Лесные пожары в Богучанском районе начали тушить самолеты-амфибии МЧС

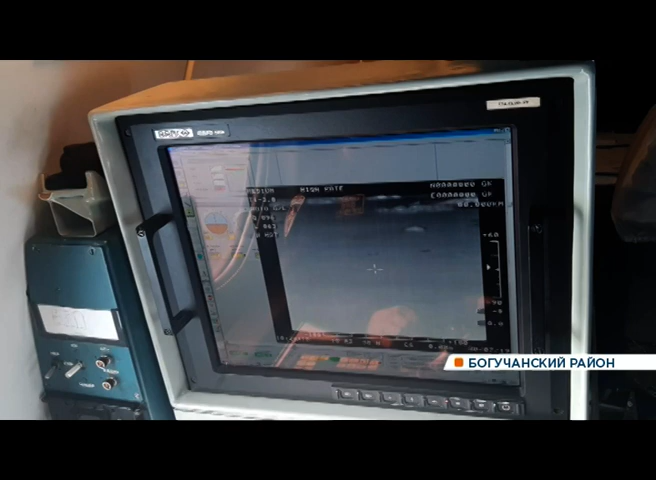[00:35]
Он должен строго по приборам навести самолет, скоординировать сброс и предупредить тех, кто борется с огнем на земле.